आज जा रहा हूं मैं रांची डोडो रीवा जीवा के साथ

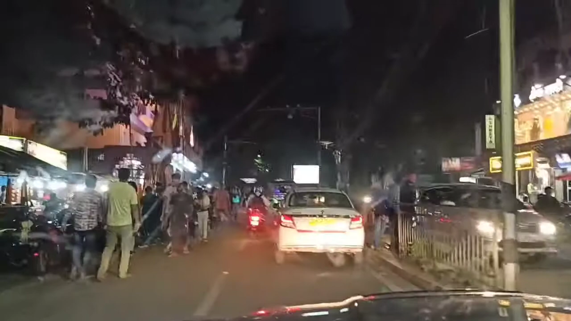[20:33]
हमारे अनमान जी का मंदिर यह आपका यह रोड़ आप रांची